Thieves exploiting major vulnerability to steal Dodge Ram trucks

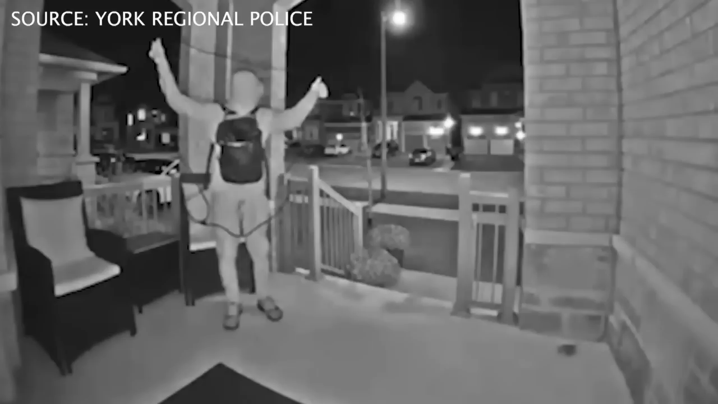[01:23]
Another method, a relay attack. Caught on video in York Region, a man catching a signal emitted from a key fob left by the door. He rebroadcasts it to the car, which starts a moment later.
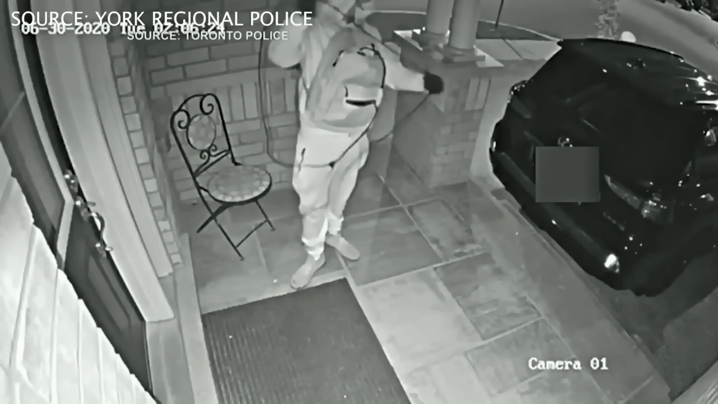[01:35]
These tactics contributing to a staggering rise in Canadian car theft.